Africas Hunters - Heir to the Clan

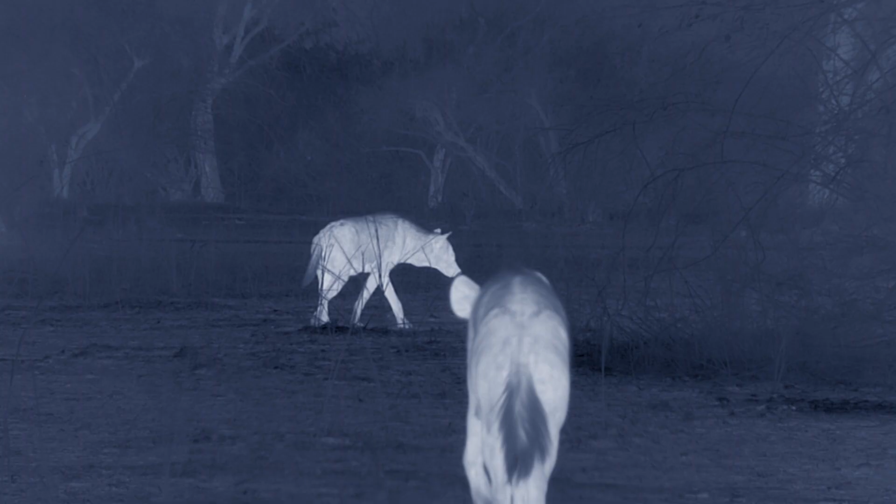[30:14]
Adults don't share food. But they do work as a team to tackle large prey.
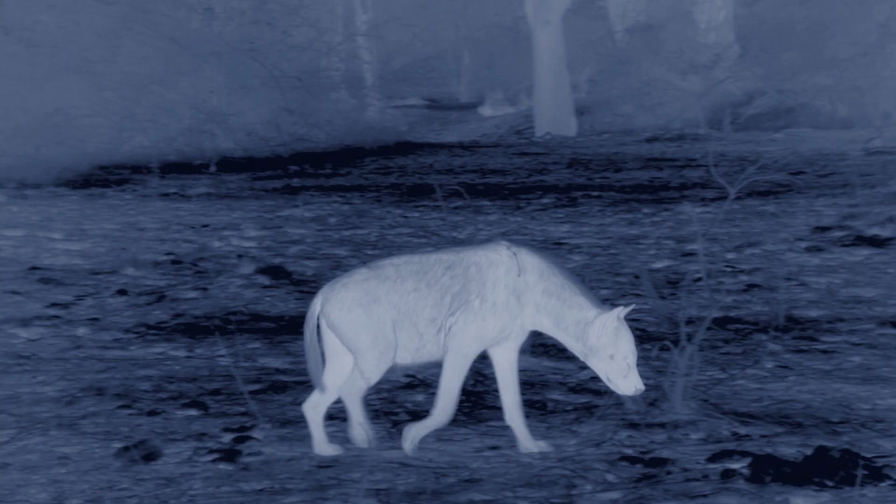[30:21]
With vision adapted for low light, they see well in the dark.
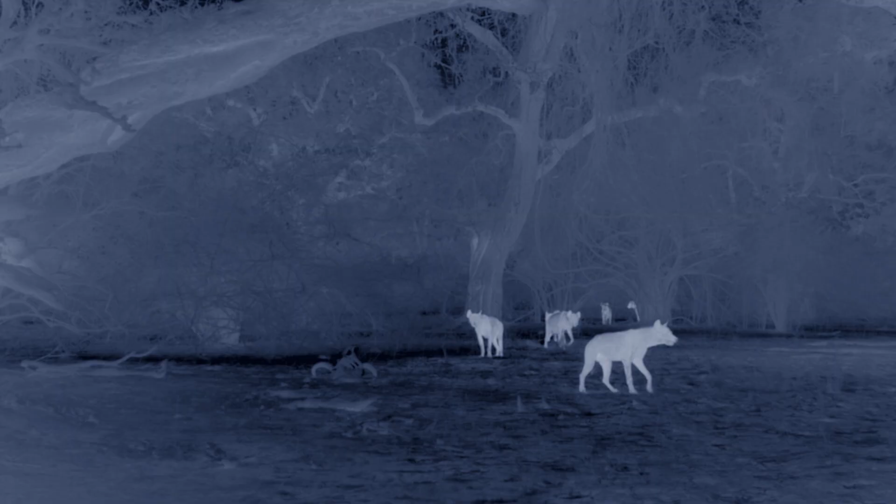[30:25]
Amai remembers where prey congregate.
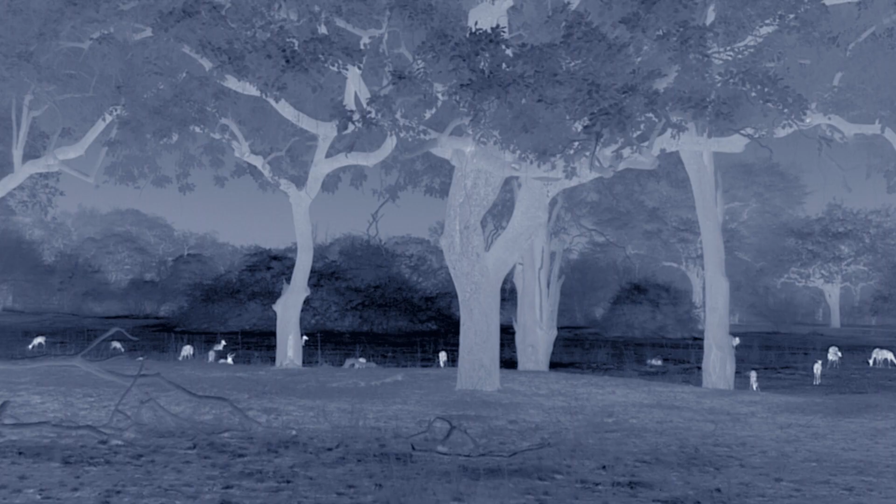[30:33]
She picks up a scent.
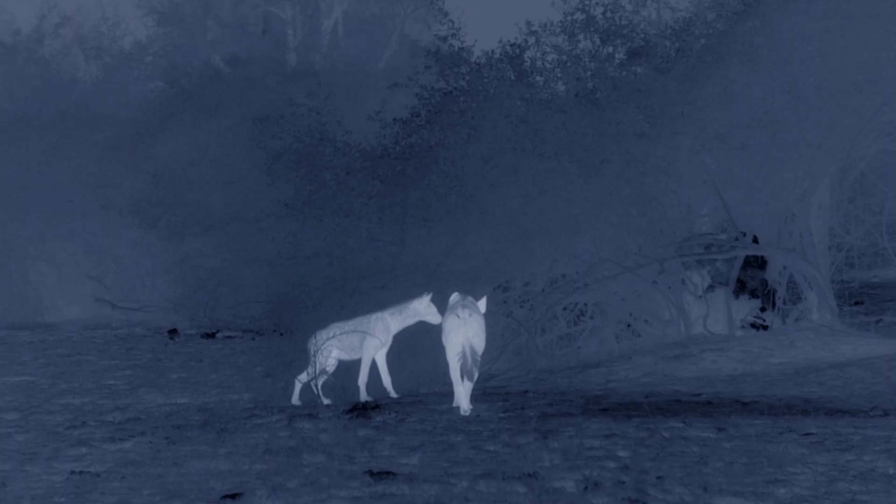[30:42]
And her large ears detect a distant but promising sound.
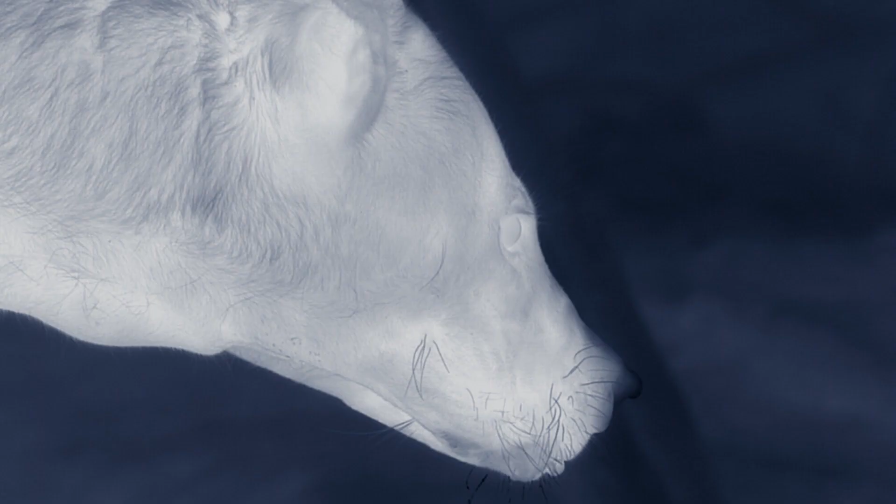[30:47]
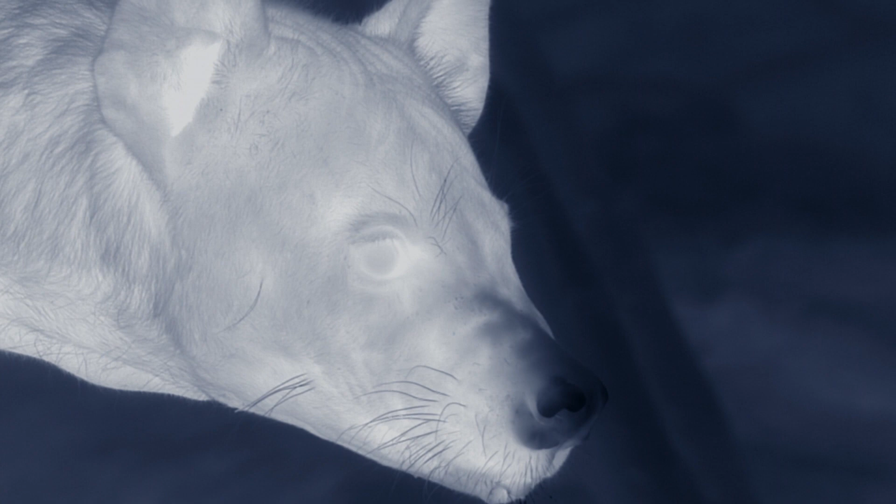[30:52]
The Nseifu lion pride has taken a pair of warthogs.
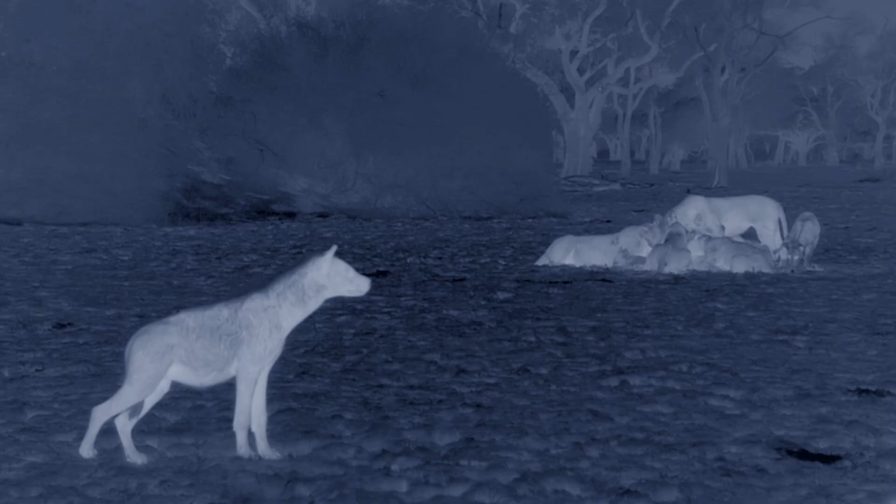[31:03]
The clan spots an opportunity for a steal.
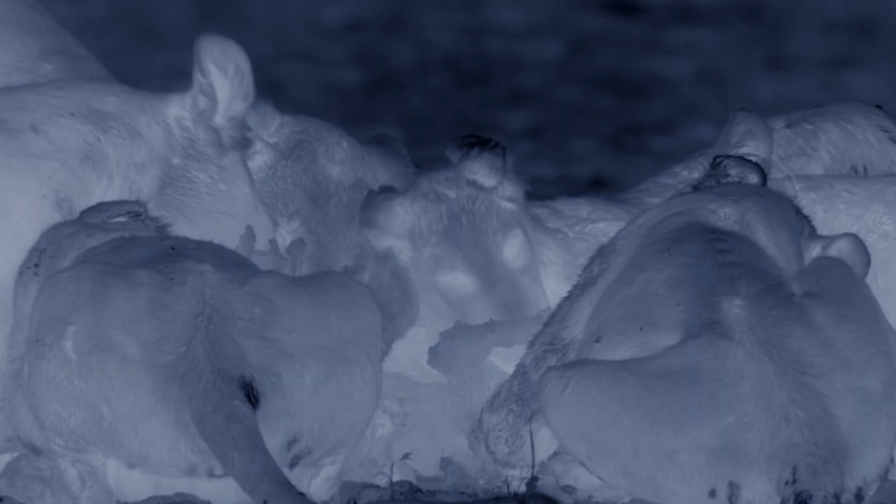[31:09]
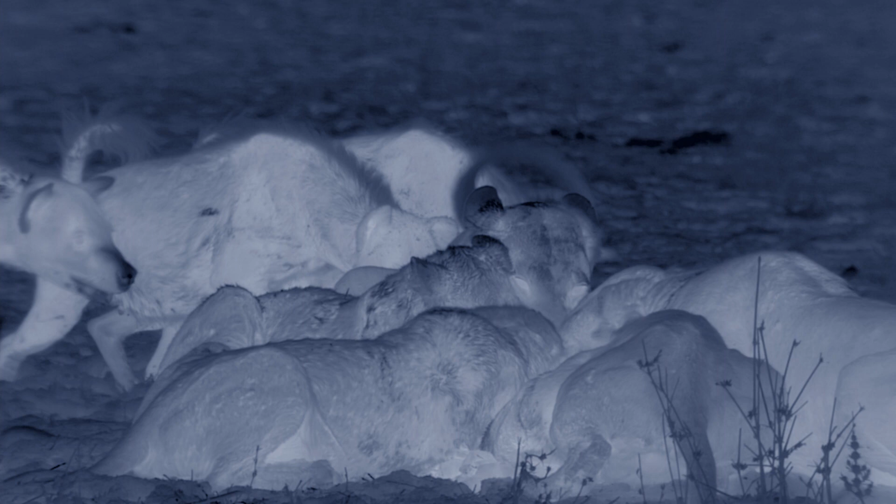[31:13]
Muscling in on the carcass is a dangerous strategy. But desperately hungry, it's a risk worth taking.
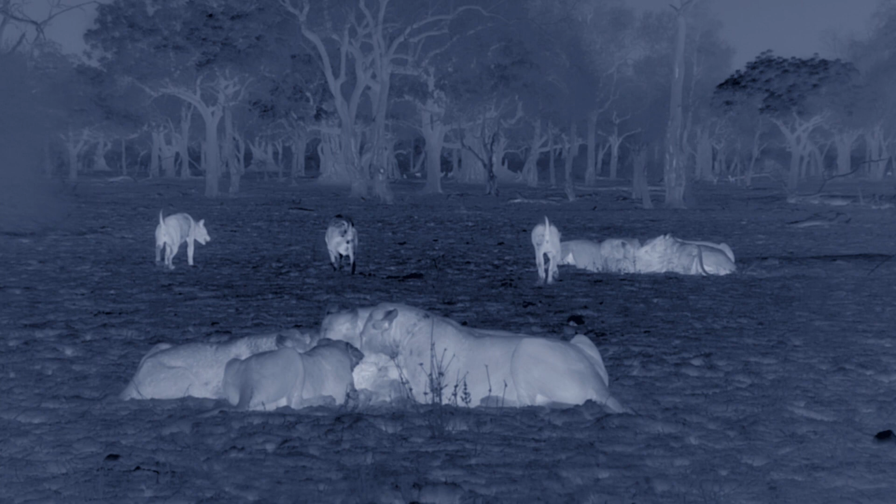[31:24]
Some of them try to distract the lions so others can make a grab.
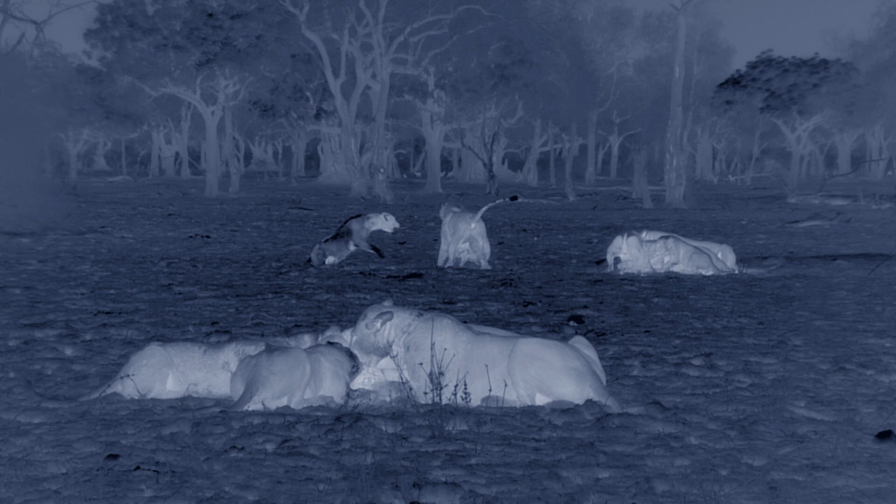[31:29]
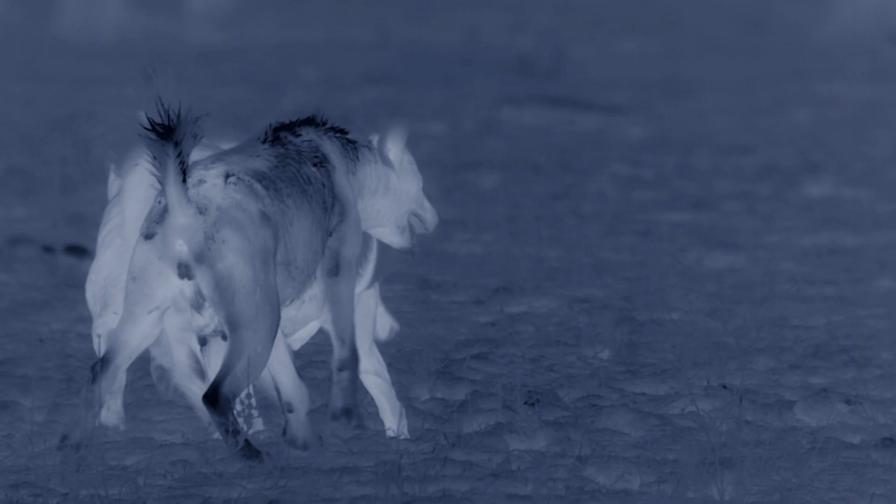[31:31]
But when a juvenile lion breaks rank, he becomes a target.
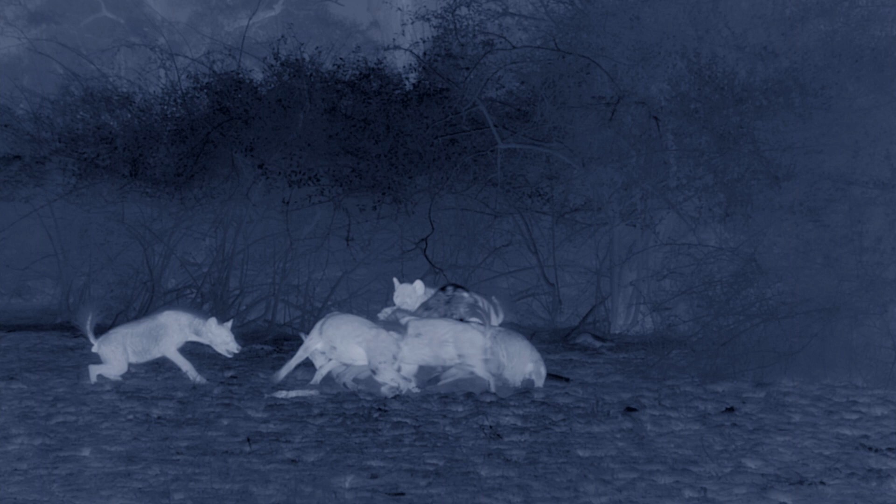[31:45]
They'll kill him if they can.
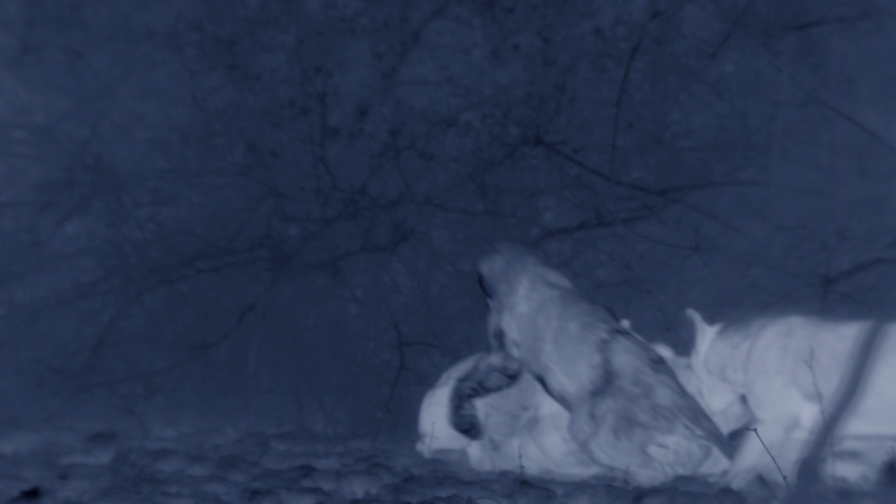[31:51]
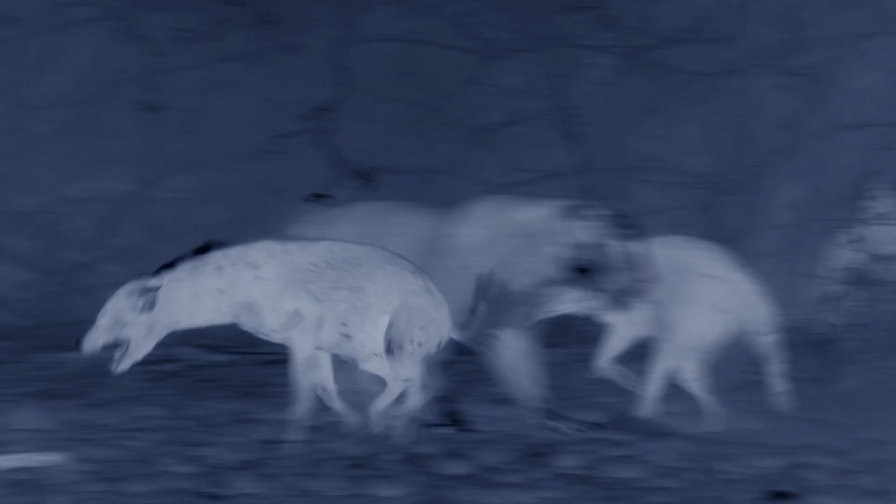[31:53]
But the pride intervenes. Be it bloodlust or clever tactics, the clan's move pays off.
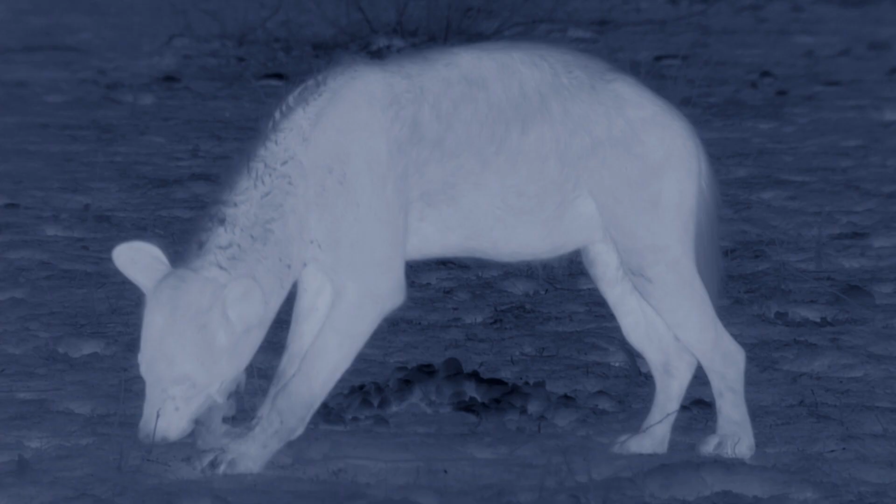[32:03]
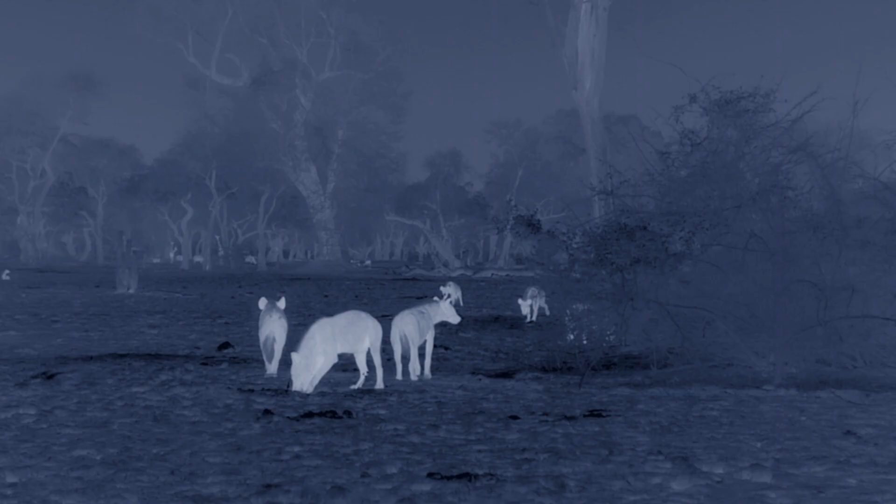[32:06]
By drawing the pride off the kill, they've managed to snag some leftovers.
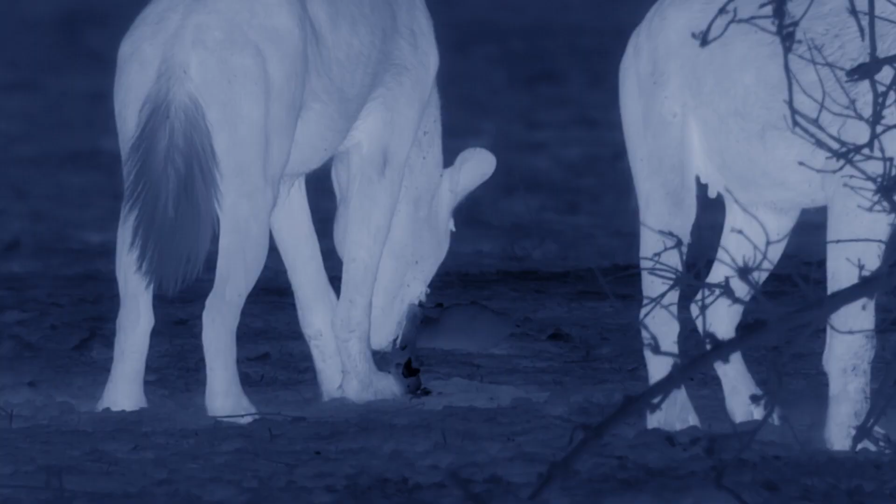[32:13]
With jaws that can crush bones, the skeleton scraps are enough to satisfy the hunting party.
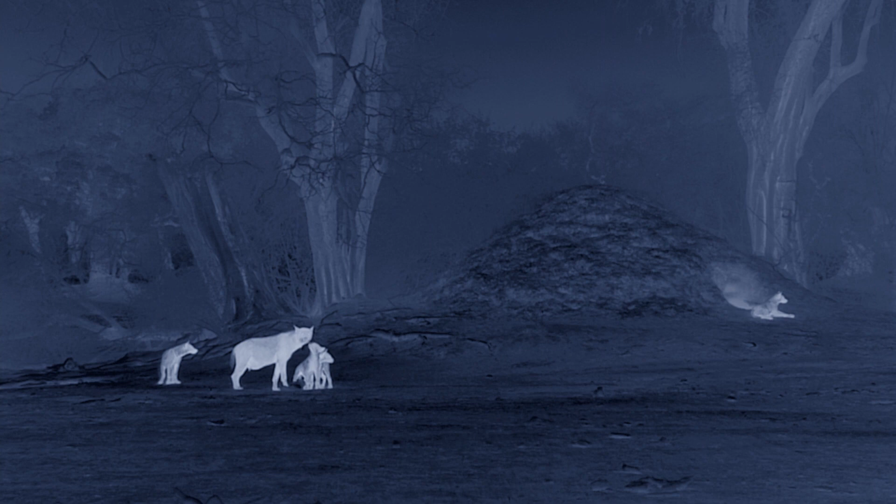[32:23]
Back at the den, Ginger's hungry. Drained by her suckling cubs, she's on a short fuse.